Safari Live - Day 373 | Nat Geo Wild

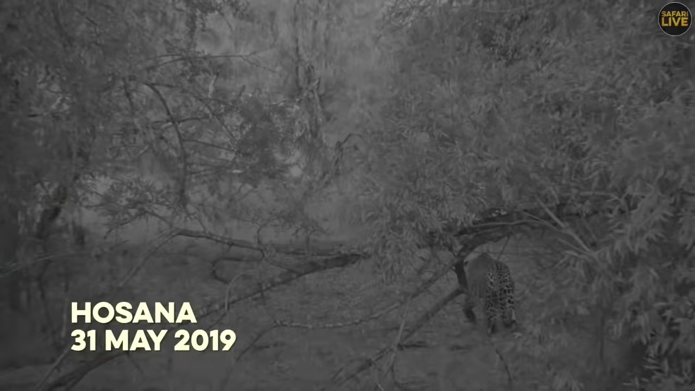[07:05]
So he's had a little bit of trouble finding himself a meal, and indeed yesterday when we followed him,
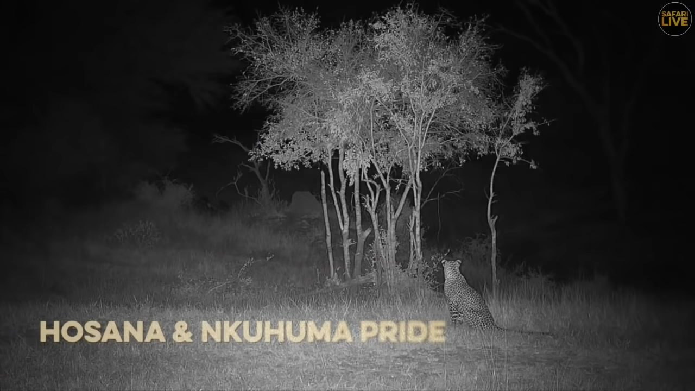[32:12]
But this is him at the dam cam, and the footage is from the dam cam itself, so it's a bit shaky in places, which is to be understood. It's not easy, but there you can see, if we just go back a little bit there, so I'm just going to take it back slightly.
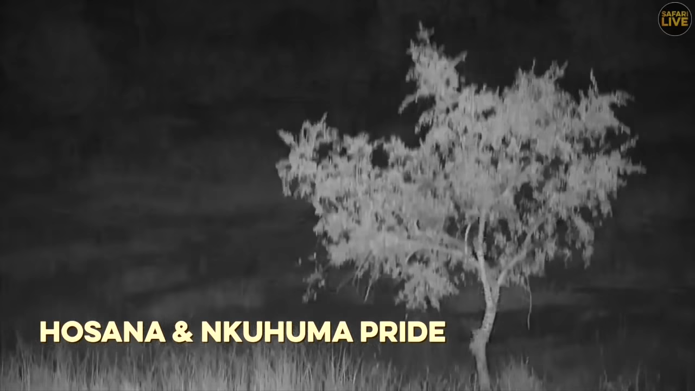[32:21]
All right, so if you watch down in the right hand corner here, watch him coming across, and there's a bush.
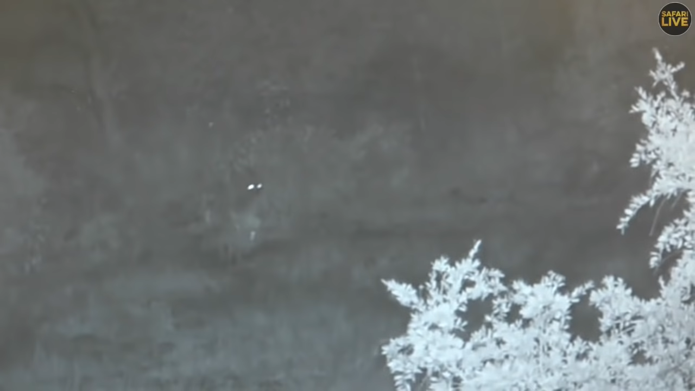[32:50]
Now, a lot of you debated as to what this animal could have been. So in my experience, an animal that runs like that generally is probably an impala, just from the general size of it.
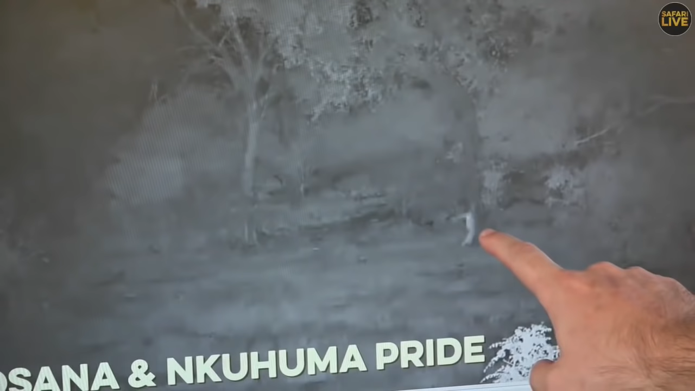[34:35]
Now, if you see the size of that animal, if you look, there is its front legs, its body, and its back legs.
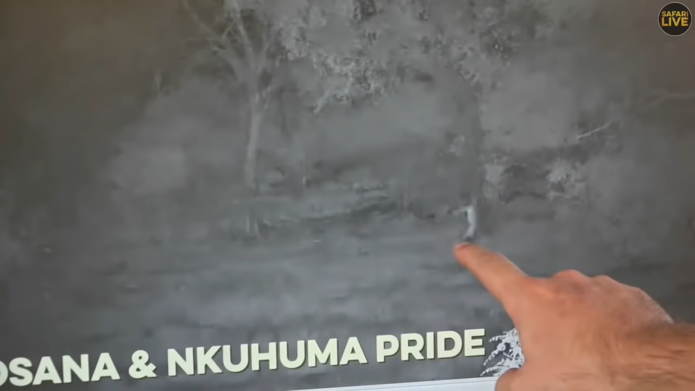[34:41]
So that is a large antelope. It is not a duiker. A duiker would be half the size of that. So that's also why I said impala. If you sort of make that in relation to the hyena that's going to run in,
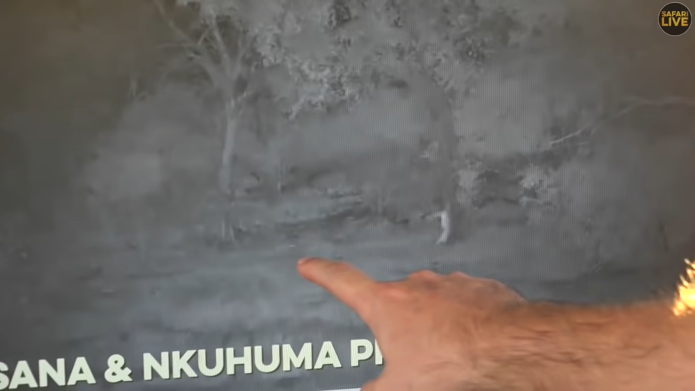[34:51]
you'll realize that it is basically a impala that is there.
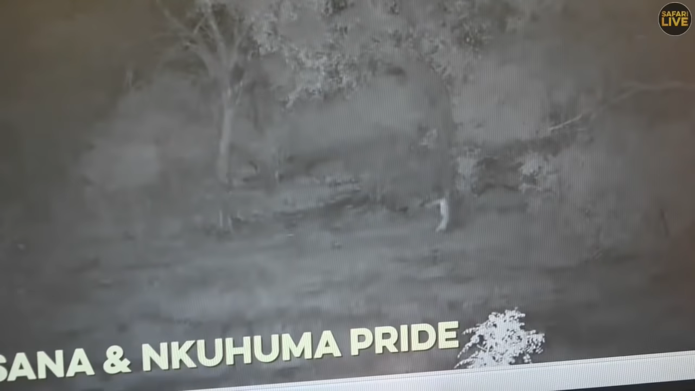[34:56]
But if you look there, I don't know if you saw it, this hyena runs in at serious speed, and it jumps and it actually grabs the impala. And it's a pity that it's a little bit difficult to see it when we pause it, but if you watch very carefully there, you see it basically running and jumping. And so as Kirsty is showing you very cleverly on the system, this is amazing how we can see this, how the hyena jumped and actually grabbed but missed, and that allowed Hosanna to get it up.
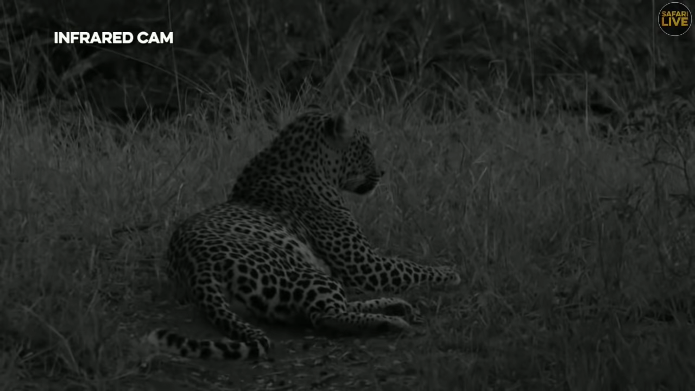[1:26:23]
before the evening starts, you know what I mean? So before the nightjars and other creatures of the night start moving, the drongos will come out, call their last. Beautiful, peaceful evening here on the banks of the great Umalawamati. Hosanna thinks so too. I'm sorry about this angle, everyone, but if I go around the front of him, whatever he was looking at will most certainly scarper.
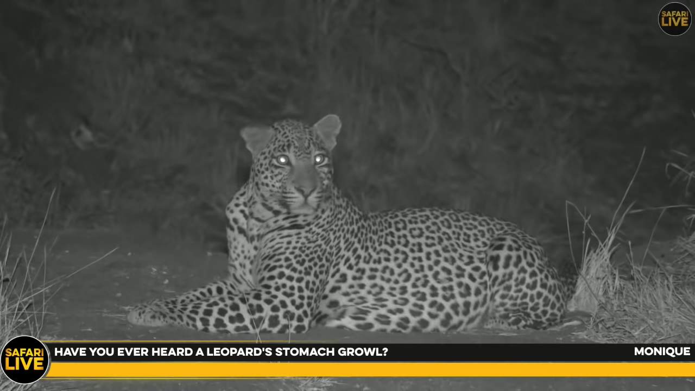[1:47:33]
Looking with my spotlight, but not spotting anything. The best way to find another leopard will be to stay with this leopard. Can you hear something? Behind us. A hyena. Senzor, with his superb senses, has managed to pick up a hyena. Ah, yes.
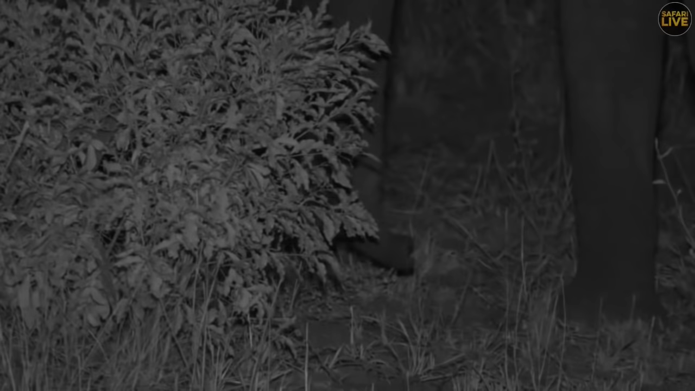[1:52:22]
Now, we have caught up with these elephants, which is amazing, because I was expecting them a little further on, but they did me a very good service and came further this way.
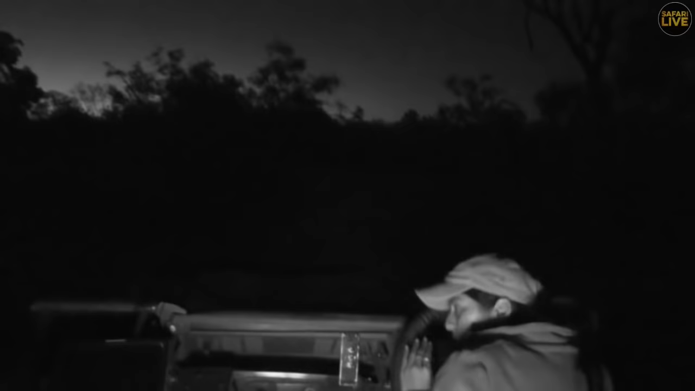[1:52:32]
I'm sorry, my cap and head is in your way, but I'll try not to. We don't want to get any less of view of these wonderful elephants.
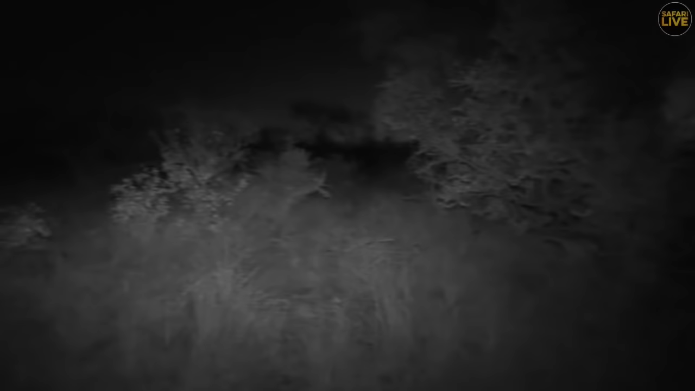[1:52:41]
When you're driving around in the darkness and you just sort of hear that and then the of the trees and branches
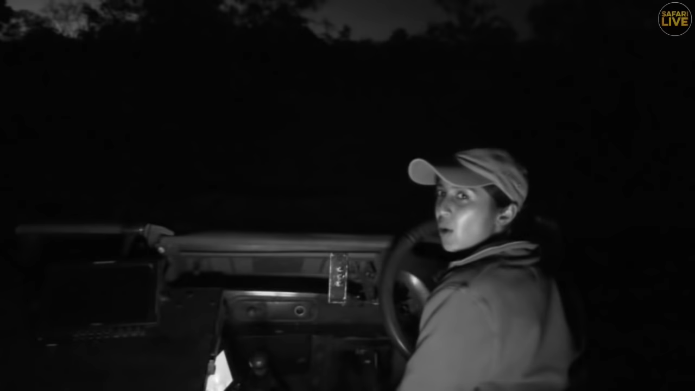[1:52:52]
all falling around you and being kind of interfered with by all the elephants as they move through, as they eat.
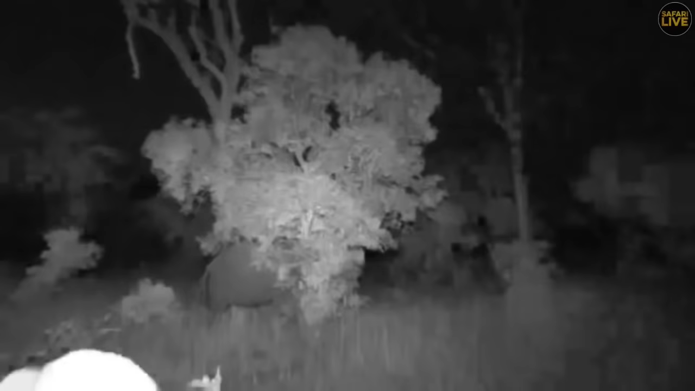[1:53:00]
And then you won't even realize that there are about 20 around you. All you can do is hear them, and then suddenly they're there on the road. There you can hear how noisy they are. There, now, did you see what she did there? Picked up one leg